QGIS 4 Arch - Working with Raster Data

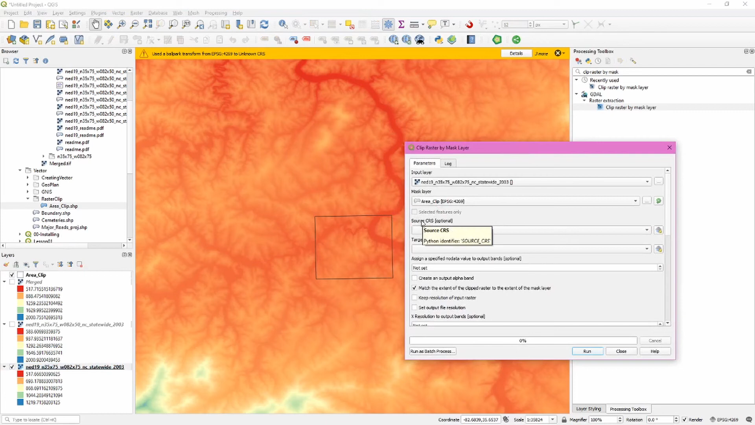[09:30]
We're not going to really worry too much about the source coordinate system, but we do care about the target coordinate system. So I'm going to go ahead and check one that I know measures distance in meters because one of the things I'm going to do with this clipped raster data is create contours.
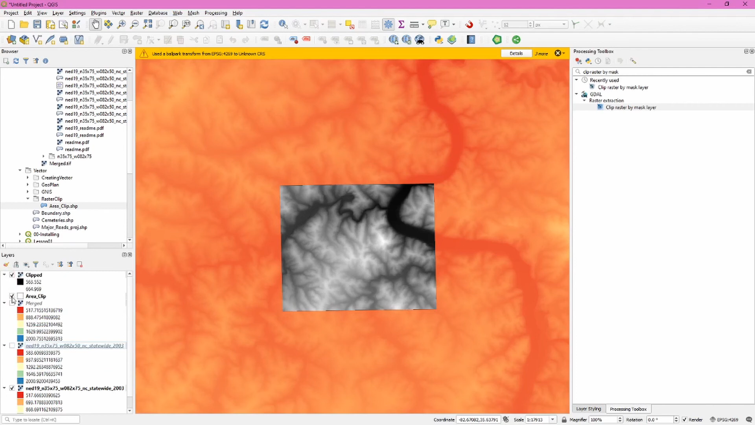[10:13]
And here we have our clipped raster data set. Now that we have a smaller area of interest, let's create contour lines, symbolize and label them using the clipped information from the larger raster or DEM data set. DEM standing for digital elevation model. QGIS has an aptly named tool for this so we'll go to the processing toolbar and search for contour.
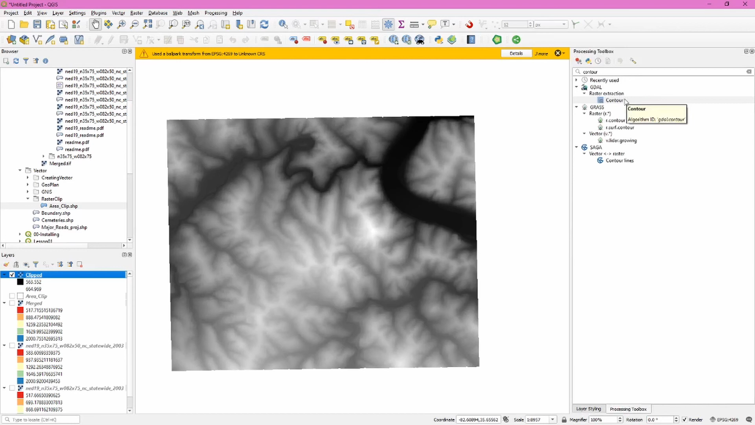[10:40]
Under raster extraction we'll double click the contour tool and we'll make sure that our input layer is selected because we had it selected in the layers panel. It's automatically selected.
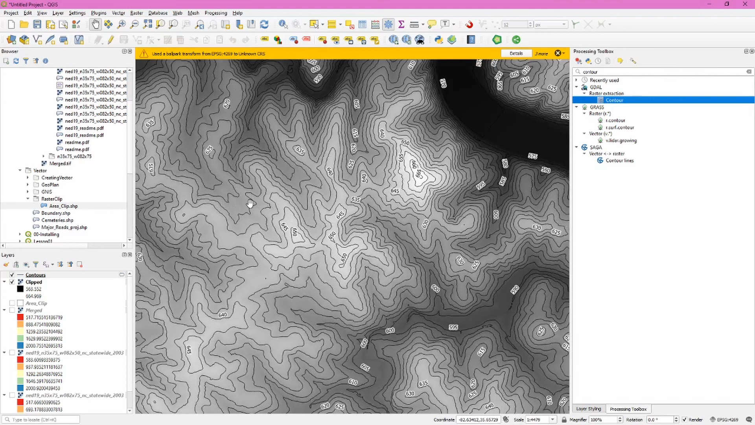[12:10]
If my contours are too close together I could of course rerun the contour tool changing the interval value to better match my map. So as always links to location of data are in the description. Make sure to hit that like button and subscribe to get future updates. Until next time, keep mapping the past!